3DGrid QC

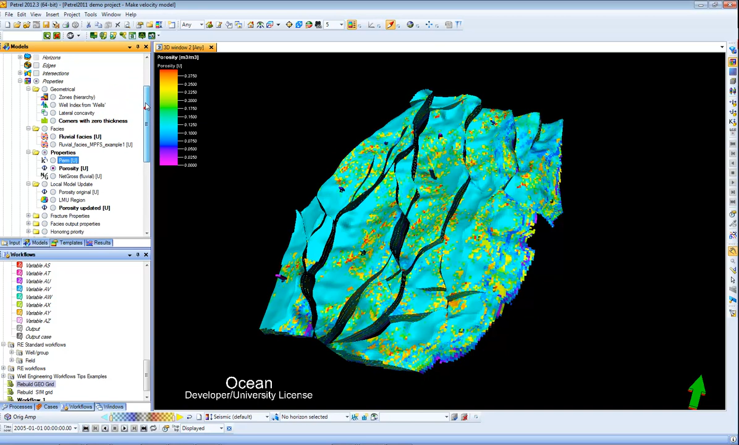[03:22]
So if I come here to my Patrell input tree or rather model tree I can see my properties and then my lateral concavity. So here it creates a true or false property based on the structural test
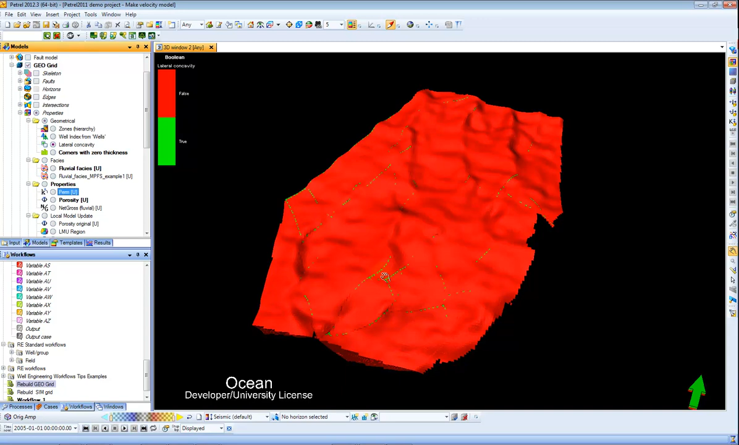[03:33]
and you can see here there are cells which are true which have a high lateral concavity and in addition I can show my corners with zero thickness. So how many corners have a zero thickness and you can see here it highlights some of the potentially problematic cells that I might want to exclude or do something about in a later process. Just to show a little bit more here inside my workflow for building
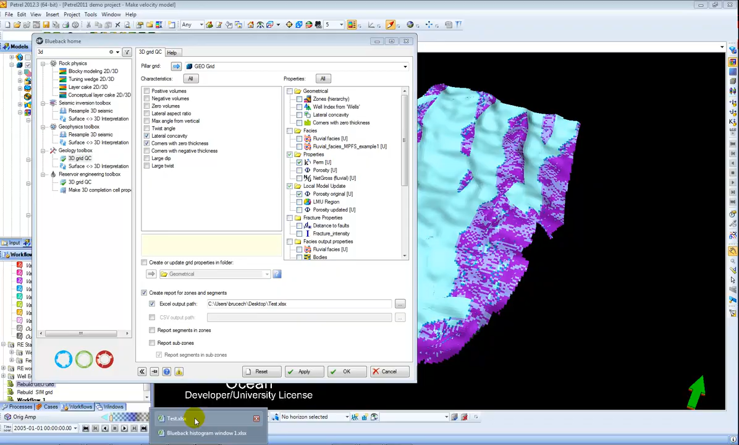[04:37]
So here you see I chose porosity and permeability and I get a simple min, max,
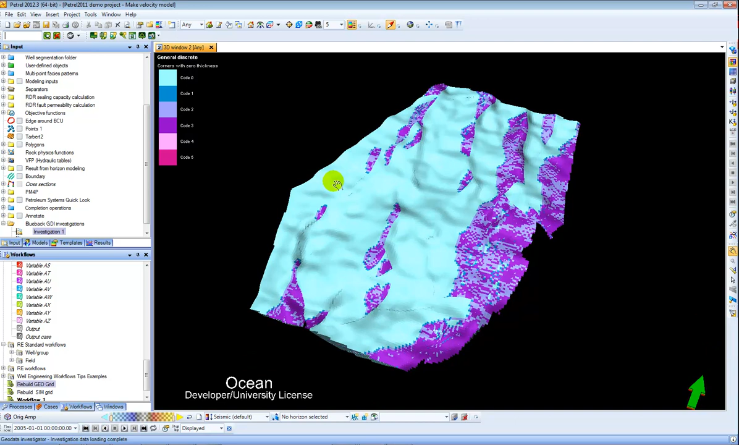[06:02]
First thing that can be nice to do with the GDI is to open the matrix window and then toggle on the investigation